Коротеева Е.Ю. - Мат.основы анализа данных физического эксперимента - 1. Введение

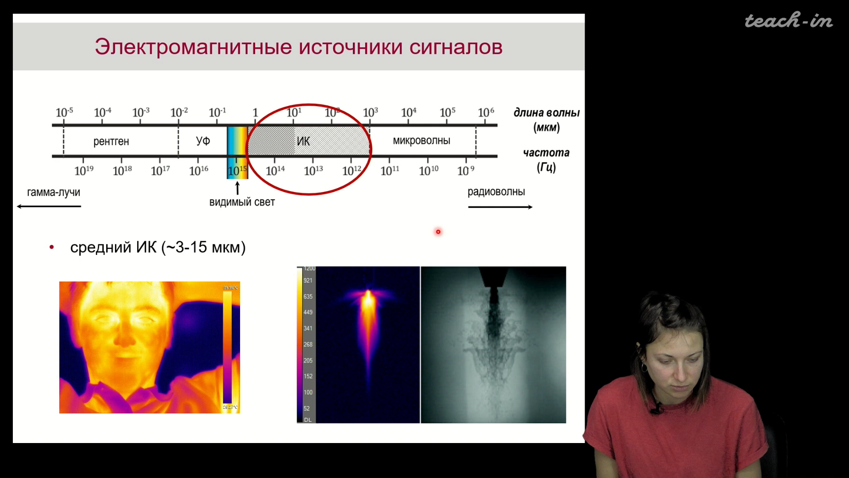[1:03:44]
Это более интегральное изображение. А здесь, собственно, наложение где-то 4 или 5 снимков. Это еще раз повторяю, струя выходит со скоростью 300 метров в секунду из сопла. Это то, что даже глазом особо не заметить.